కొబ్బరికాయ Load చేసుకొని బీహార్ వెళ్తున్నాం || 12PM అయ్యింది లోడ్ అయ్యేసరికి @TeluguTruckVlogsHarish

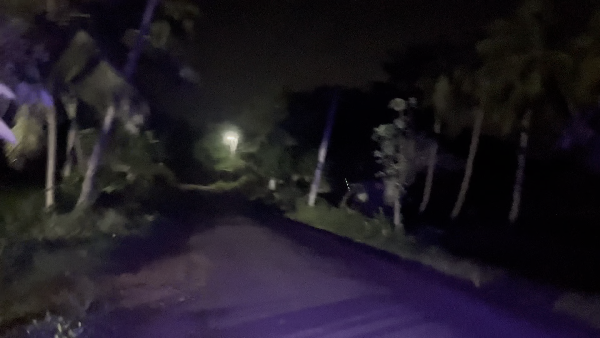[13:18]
మొత్తం సింగిల్ రోడ్డు, ఒక 7-8 కిలోమీటర్ల వరకు ఈ సింగిల్ రోడ్లో కరెంటు తీగలను తప్పించుకుంటూ ఉండాలి.
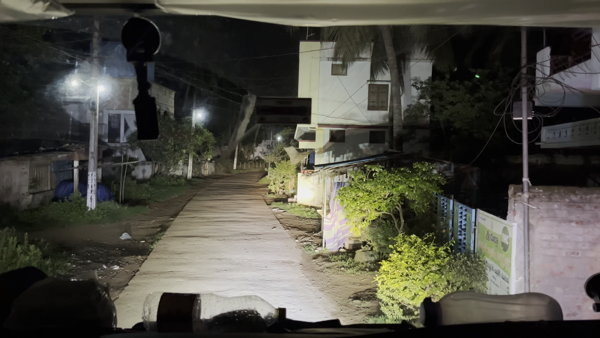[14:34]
చెప్పండి. ఈ కరెంటు తీగలు చేపట్టి మొత్తం కరెంటు తీగలు అయితే ఉన్నాయి ఇక్కడ.
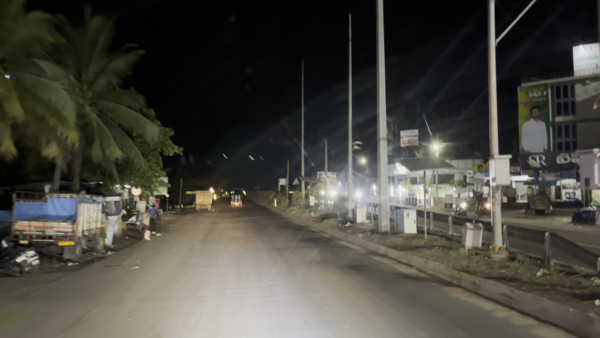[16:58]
ఇక ఇక్కడ నుండి స్టార్ట్ చేస్తే ఇక మనకి ఎక్కడ పోయిందాక బ్రేక్ కొట్టాల్సిన అవసరం లేదు. సో ఇప్పుడు రావులపాలెం పిఎస్ ఇక్కడనే పక్కనే ఉంటుంది.